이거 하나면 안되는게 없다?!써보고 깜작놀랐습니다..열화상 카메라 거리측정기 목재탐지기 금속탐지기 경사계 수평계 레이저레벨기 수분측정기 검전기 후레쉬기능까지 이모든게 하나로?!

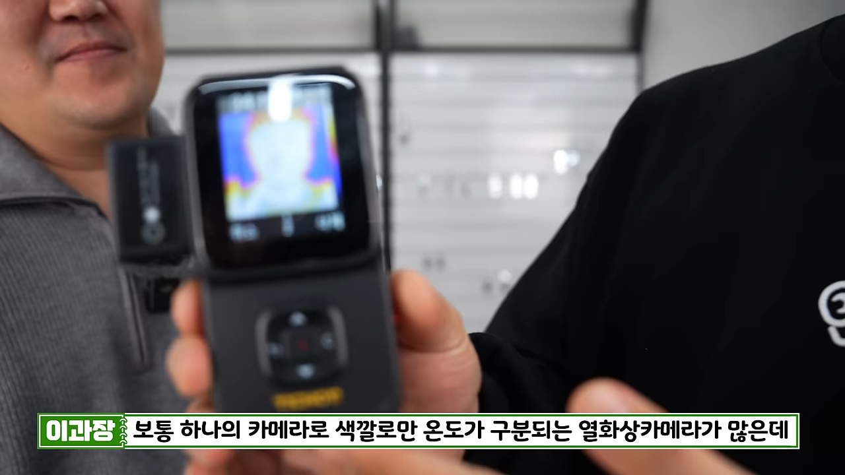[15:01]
보통 하나의 센서로 색깔로만 온도를 구분하게
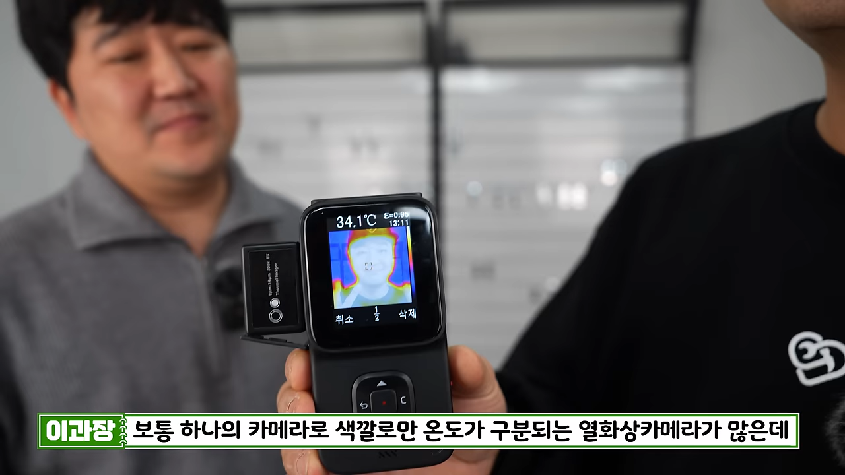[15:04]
On screen: spot 34.1°C
해주는 열화상 카메라가 있고요 이렇게 듀얼 센서로
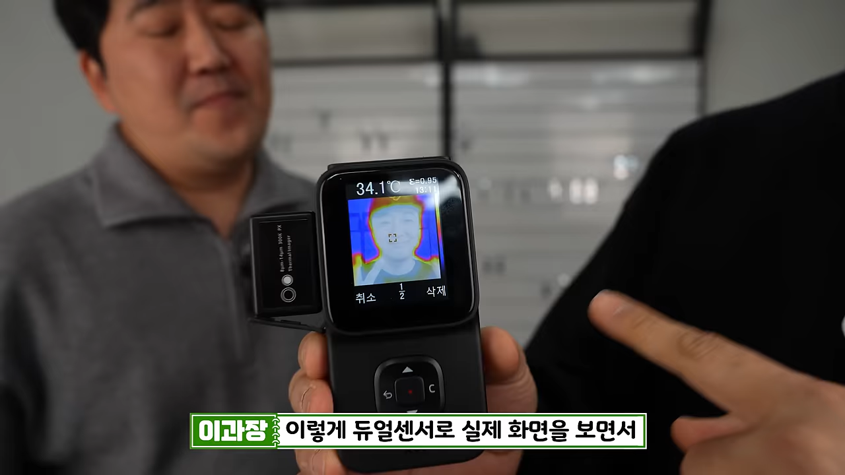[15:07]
On screen: spot 34.1°C
실제 사진을 보면서
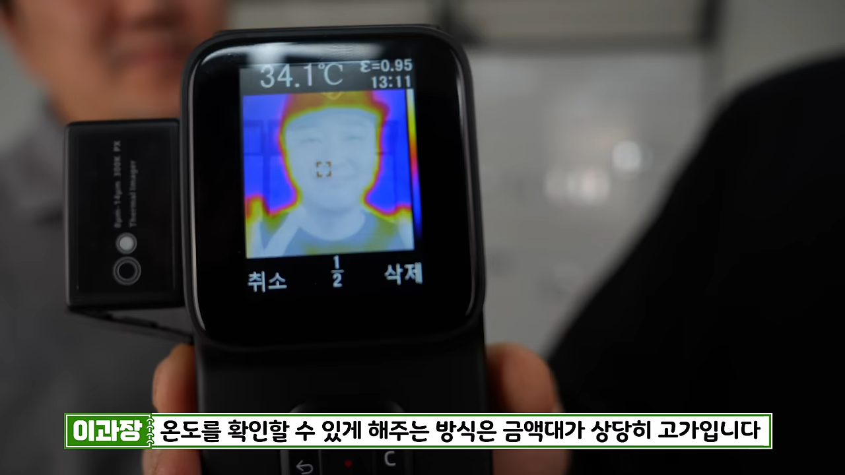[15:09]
On screen: spot 34.1°C
온도를 확인할 수 있게끔 해주는 방식은 금액대가 생각보다 다들 고가로 가 있는데